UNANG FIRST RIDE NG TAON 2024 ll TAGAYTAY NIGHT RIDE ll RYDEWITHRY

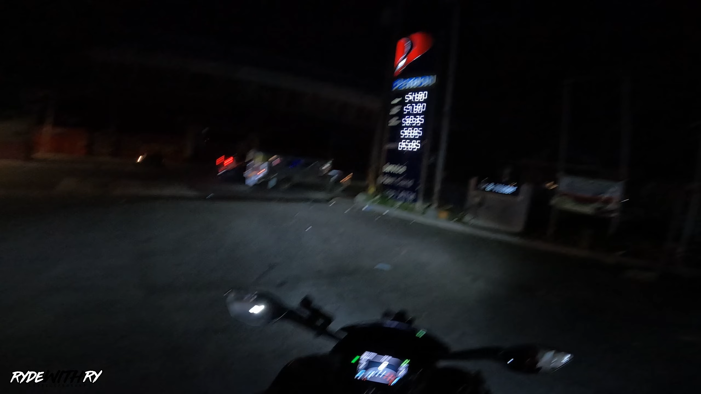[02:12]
Bali, yung kasama pala namin, dalawang taga-hinta. Tapos halos lahat taga dito na sa amin. Kaya safe-safe lang. So, ayun. Balitahan ko na lang kayo mamaya sa daan. Ayun, kaya lang namin, may naligaw. Unahan nyo, master. Ako sa likod. Ako sa likod. Unahan nyo, ako sa likod.
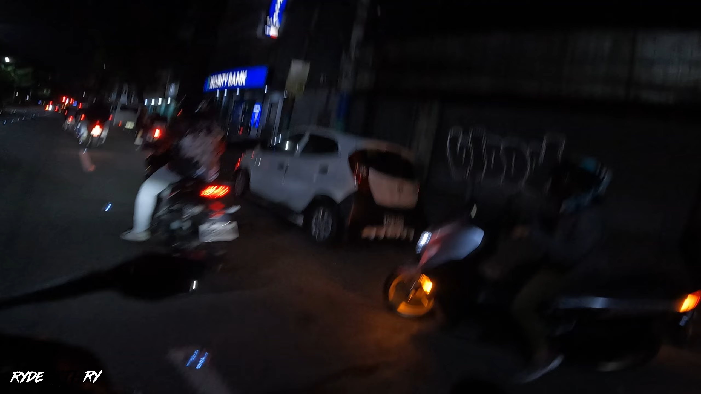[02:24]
Ako na sa likod. So, bali, 7 na motor pala kami, mga padi. Dalawang NMAX B2, isang Honda Click 125, isang Sporty, isang Kimco na Super 8 yata yun, o Super 4. Tapos itong Yamaha, nakalimutan ko kung anong brand, ay anong ano eh, model ng motor eh.
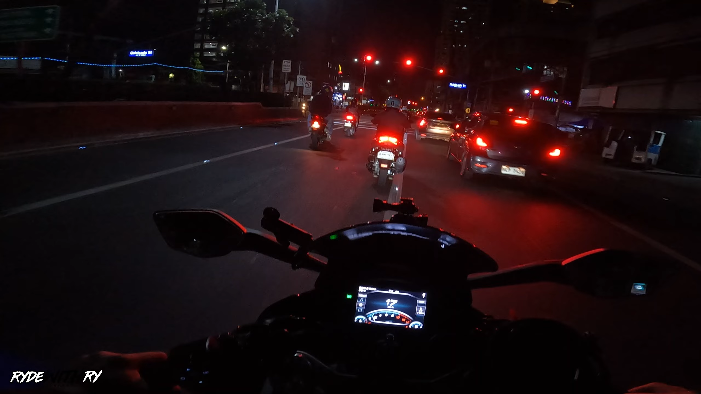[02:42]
Pero ayan sila, Tagaytay Night Ride. Patayin nyo yung kawang.
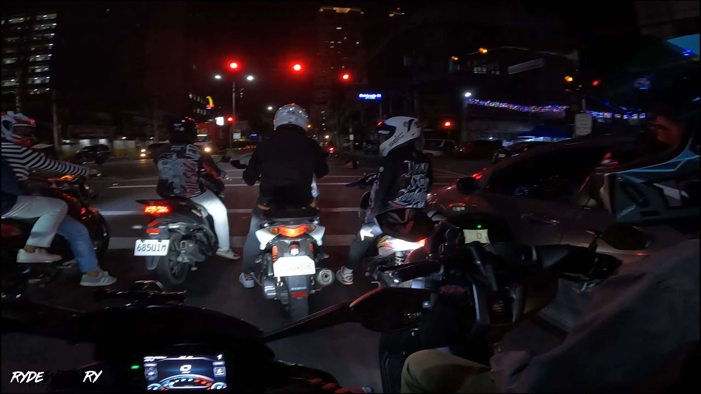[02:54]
Akala namin kung ano nangyari sa inyo eh. Puro stoplight, tadahanan namin. Inabot kayo lahat? Oo, lahat ng stoplight. Kaya pala eh.
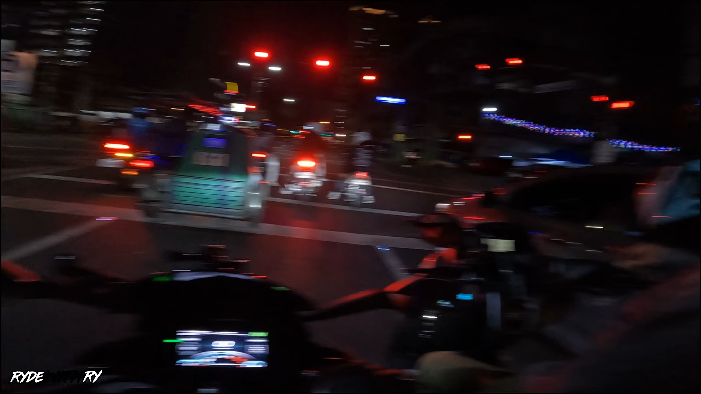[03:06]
Patay tayo na sabi namin. Akala namin, sabi ko, tangan naman, minasiraan yata sa apat ah. Puro stoplight. Oo. So, ayan silang lahat, ayun ah. Silang anim pala, bali ako yung pang pito. So ayun, sana maganda yung footage natin, mga padi.
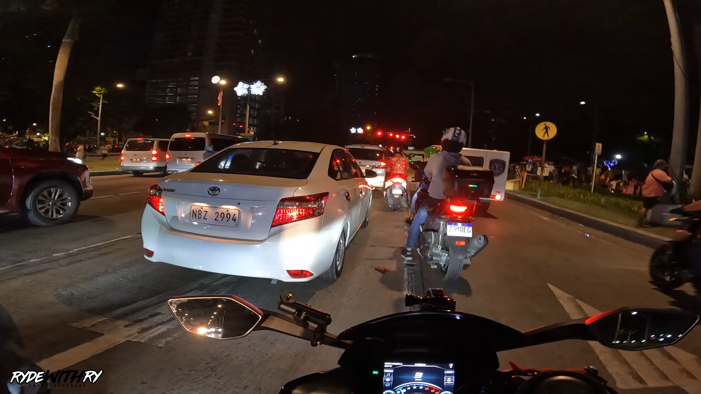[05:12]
Daming tao dito sa ano. Ano kaya meron?
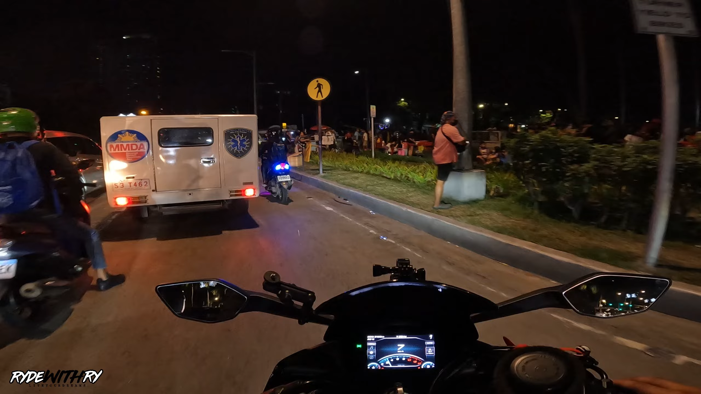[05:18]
So may dalawang big bike dito sa tapat natin. Isang XXR 700 ata or 900, tsaka isang CB650.
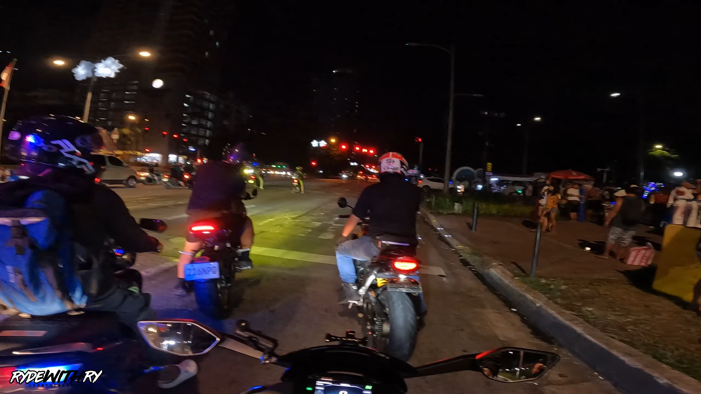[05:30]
So shoutout sa kanila. Pogi ng tunog ng motor nila. Mga padi, bumabakbak pa rin kami dito sa may kahaba ng Rosa. Yun, tinan nyo. XXR 900 yata talaga yon. Iba yung tunog eh. So ayan, si Prince sa harapan ko.
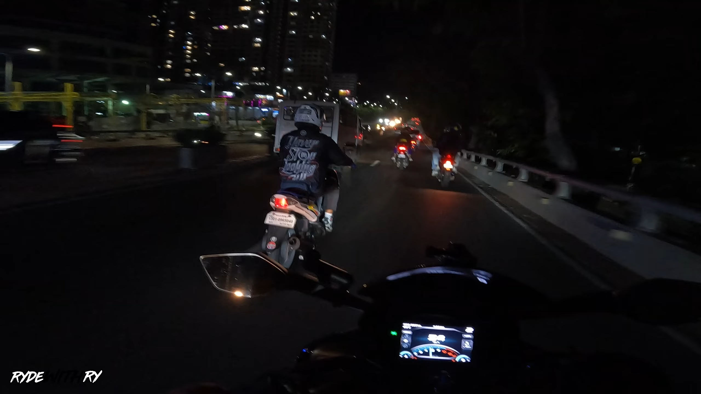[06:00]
Tsaka yung tropa niya. Tagakinta sila parehas, mga padi. Thank you.
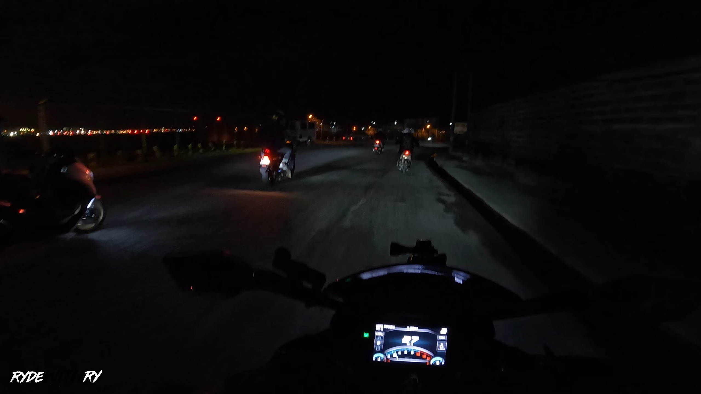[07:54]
Sana clear yung audio natin. So tara. So ayun si Prince, ito si CJ, ayun si Brian. Nakalimutan ko yung pangalan na si Christian tsaka si John. Tapos si Buso. Money in the passenger seat. Simple's been asking for me on the road from the west to the east.
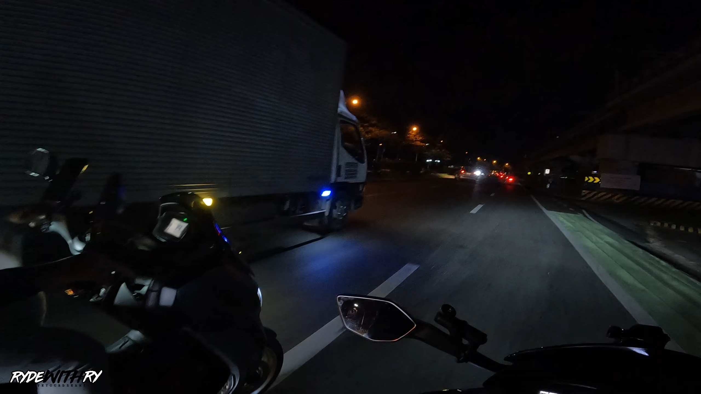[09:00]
So yun mga padi, ano na kami pa sa pote. So tatagos kami dito, papunta ng Bacoor, tas dire-diretso na yun, Patagaytay. So ayun. Diretso na tayo sa? Diretso na? Diretso o liko? Ikaw, saan ka?
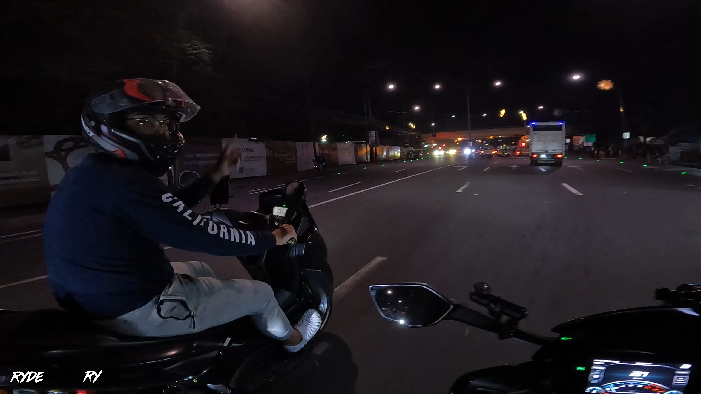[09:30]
Diretso na lang? So ayun mga padi, update lang. Bali, nakapasok na pala kami ng Dasma. Ay, Dasma tuloy, Bacoor. Kakapasok lang namin ng Bacoor. So, mahaba bang gawing bakbakan pa rin to? Oras natin, 12:02. Dami kasi namin kumusyon kanina eh. Pag-gas, naligaw si ganito, naligaw si ganyan.
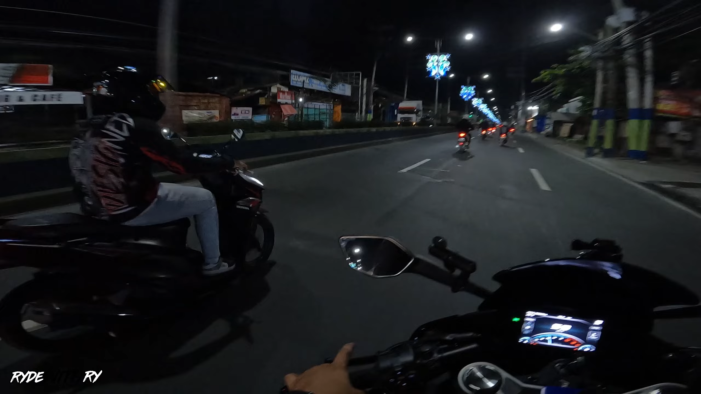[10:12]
So ang ganda po ng lineup namin mga padi oh.